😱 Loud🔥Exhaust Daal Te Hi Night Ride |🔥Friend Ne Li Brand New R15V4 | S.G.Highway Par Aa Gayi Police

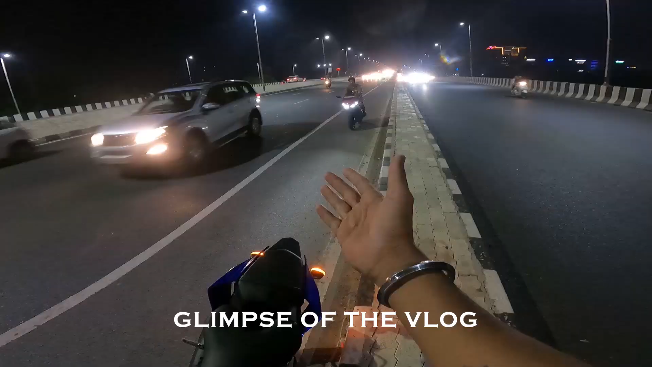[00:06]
भाई हमारे आचुके हैं यह हम लोगों की बाइक खड़ी है
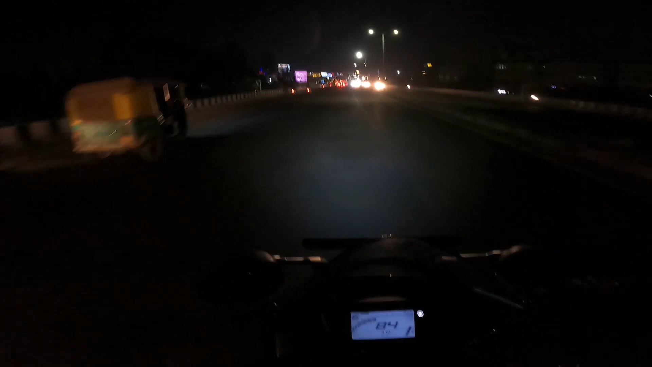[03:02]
गाड़ी अभी बोचना वाली है अभी अमारी गाड़ी थोड़ा टोप स्पीट पकड़ रही है
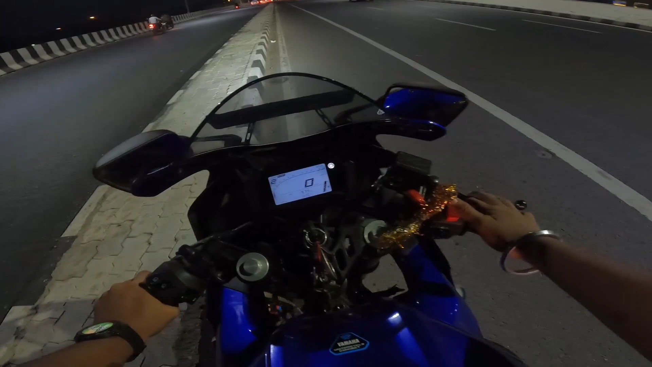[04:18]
कि मैरे अब्दुल भाई कहीं पर दिखाई नहीं पड़ रहे हैं दूर दूर तक साइध पीछे रहे गए
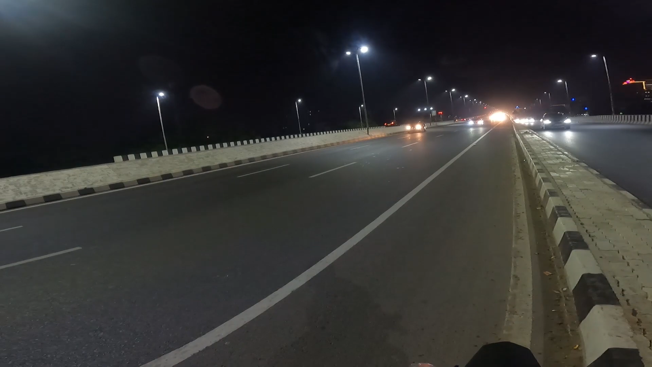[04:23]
कि अब्दुल भाई हमारे आ चुके हैं बहुत मज़ा आ रही है
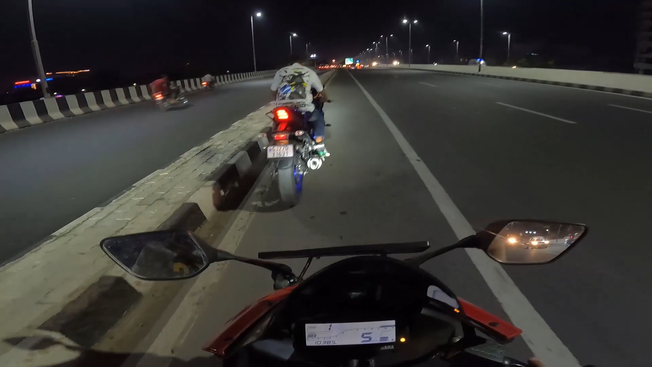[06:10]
तो लेस्ट गो गाइस तो हम लोग एक चुली आ रहे थे एशी आइवे से सीधा राइट टन लेकर तो यह अमन की जो बाइक है वी फॉर वर्जन है
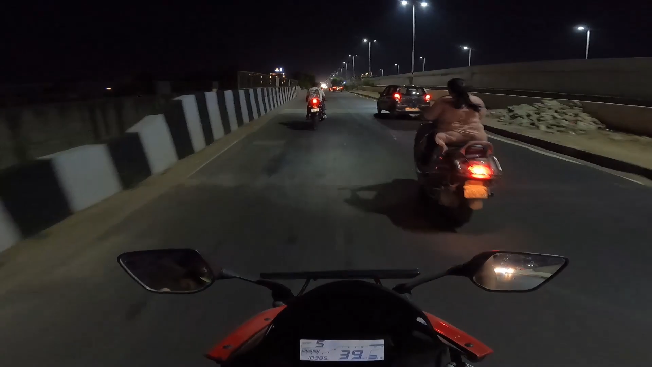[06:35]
और एशी आएवे तो क्या आंतक मचा रहा है अपनी भाइक यार यह वाइक क्या मस लगरी एकदम जोड़तर ब्लू कलर के
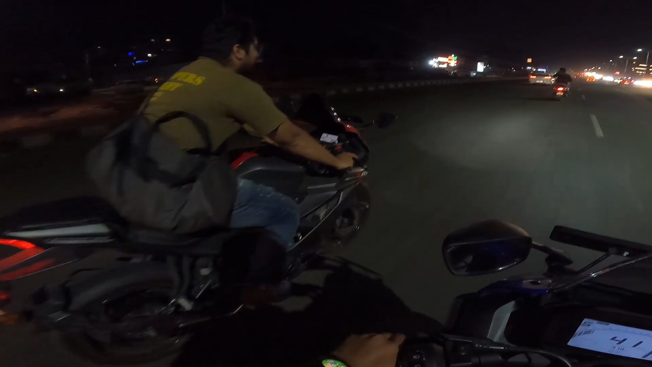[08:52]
क्या बात है अभी हम लोग को सिधा सिंदु वोवन हाई वे पर जाना है आ जाईए तो निकलते हैं भाई
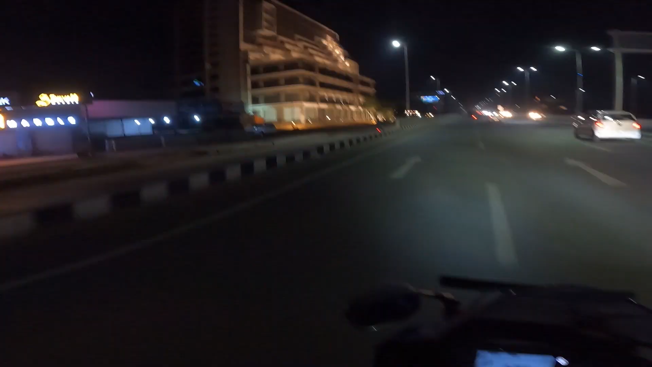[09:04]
यहाँ पर देखो नई बिल्डिंग बनी है कितनी सांदार लग रही है
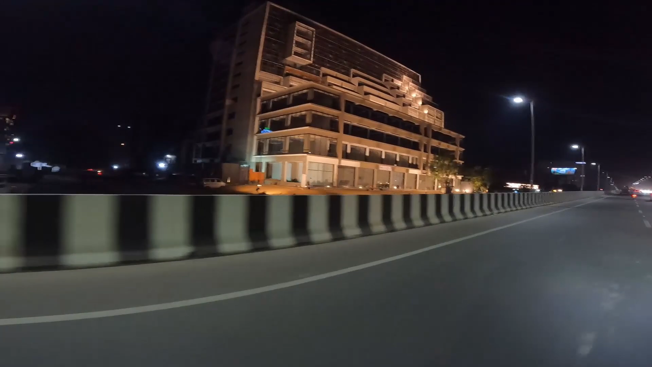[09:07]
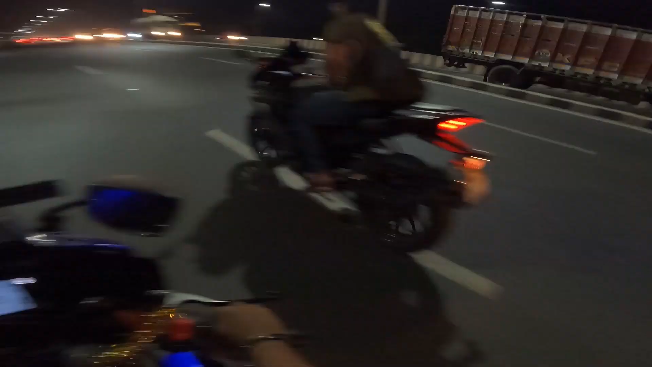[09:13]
कि अधिया हमारे अब्दुल भाई ओ जलेंजर में आप लोगों को दिखाना चाहूंगा अब्दुल
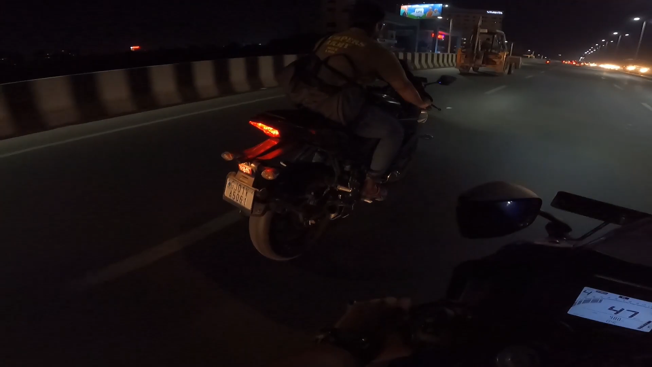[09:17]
भाई थोड़ा रेस तो गाड़ी को थोड़ा रेस तो अबाज बताओ
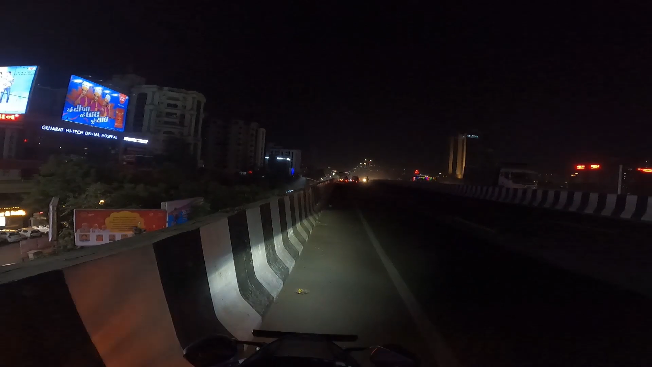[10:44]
आगे एस जी आई बे सिवालिक शिल्ट बिल्डिंग पकवान क्रोस रोड अब अब भाई का अब बॉल्बाई का अब दुल्बाई का फोन आ रहा है तो में रिसीव करते
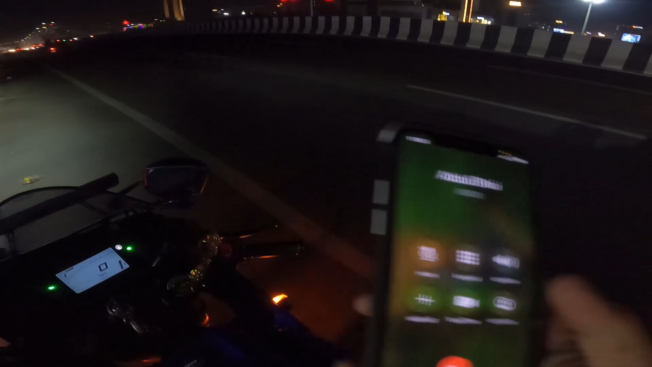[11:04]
हैं आप आई बेपर आजाओ ना उपर यह अपना पकवान चारस्ता के बिल्कुल सामने के साइड में उपर अपर
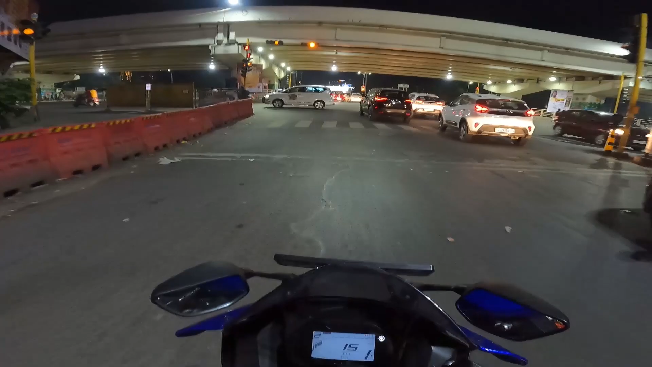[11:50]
पर ट्राफिक देख सकते हो आप कितना खतर ना गया सिंदु वोबन रोड पर कि अब्दुल्वाई के नजर नहीं आ रहे है भाई कि साहिद अब्दुल्वाई मिल गए यहां पर है कि यहां पर अब्दुल्वाई मजा आया हां
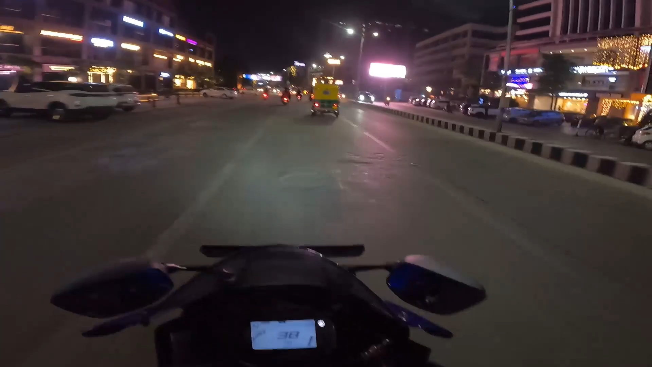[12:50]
अब्दुल्वाई की घाड़ी का तो कहना ही नहीं है देखो क्या बात है अब्दुल्वाई मेरा बेक टांक है चला रहे बाई जाने दो इधर ब्यम्ट डबलू तो
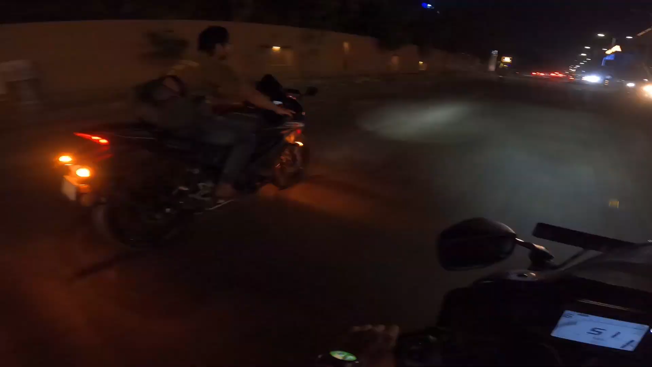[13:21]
आप सिंदुवाइन रोड एंड मेंगो होटल क्या बात है अब हम लोग ताज होटल में जाने वाले हैं
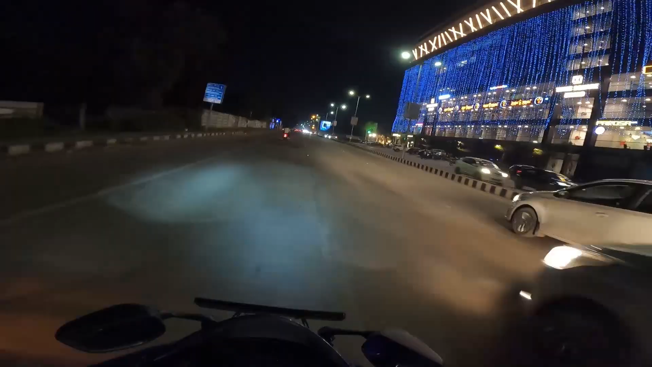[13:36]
बिल्डिंग का नजारा देखो क्या बाद एक नमबर सजाए यहां बाई अब
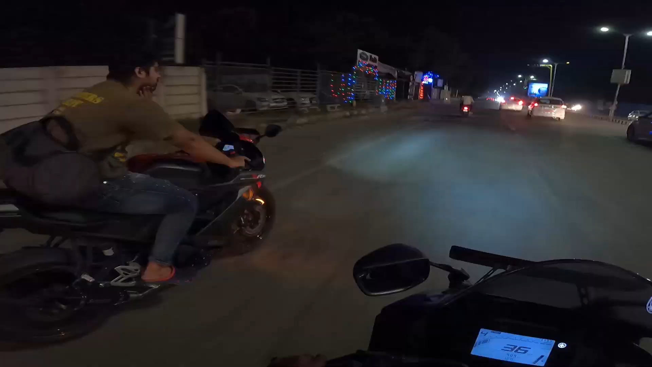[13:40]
हम लोग तोड़ा इदर नास्ता करेंगे ताज होटल में अर्यू आप